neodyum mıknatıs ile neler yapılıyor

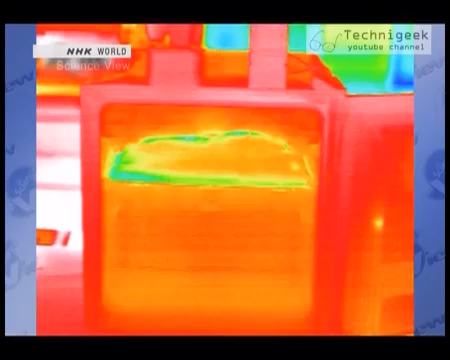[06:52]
Let's use a thermographic camera to see how the temperature changes. The inside of the refrigerator gradually changes from red to blue. The temperature is clearly dropping.
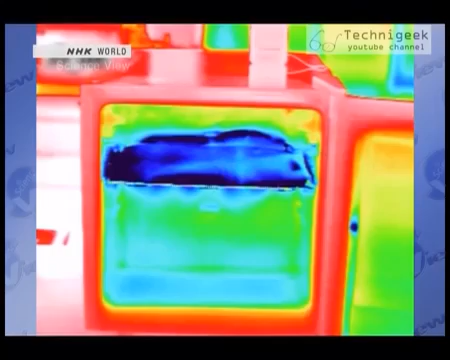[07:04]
About 15 minutes later, the refrigerator has cooled to about 4 degrees.